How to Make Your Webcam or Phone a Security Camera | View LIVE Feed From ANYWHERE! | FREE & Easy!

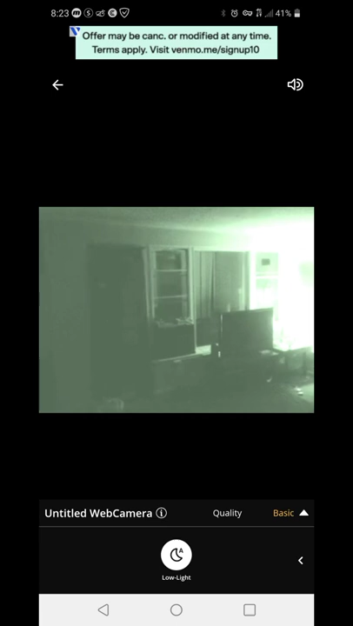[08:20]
Um, but, so this is actually a good time for me to do it. I can mute it, not listen to it if I don't want to, you know.
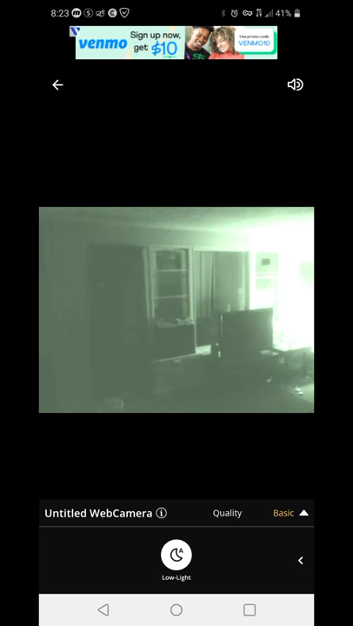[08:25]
Um, I have the option to even record while I'm in there.